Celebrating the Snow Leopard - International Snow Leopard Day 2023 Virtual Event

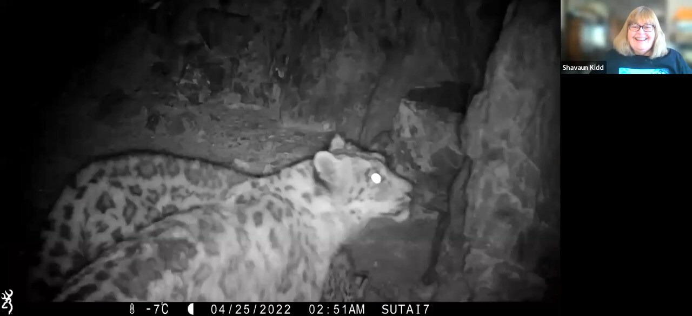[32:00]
Yeah. And here at night, and you can see the tapetum lucidum on the retina and their eyes. Help them see in dark conditions.
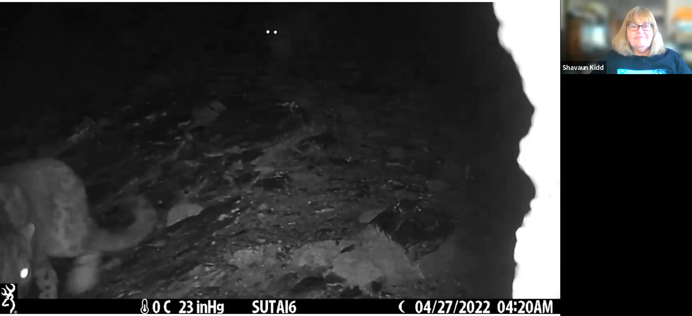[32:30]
Ah, another pair of eyes. Gotta check out the camera.
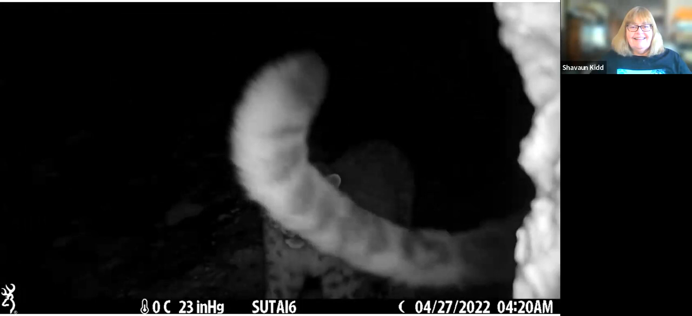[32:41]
Those little ears. Having real small ears like that is an advantage in cold weather. And look at the big paw. Mark what a huge. No, now, this is a distinctive behavior. Grape.
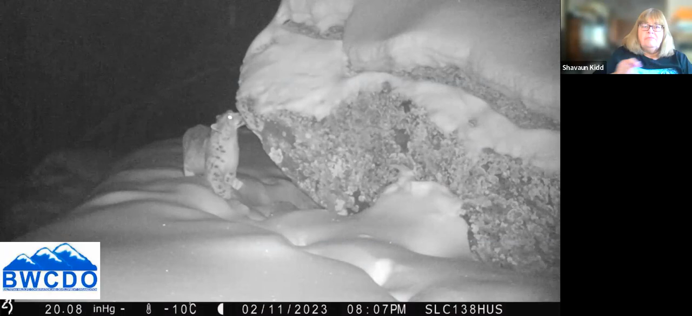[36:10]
Knowing here. They leave their little calling cards by spraying on overhanging rocks. That snow leopard was checking out who'd been there before.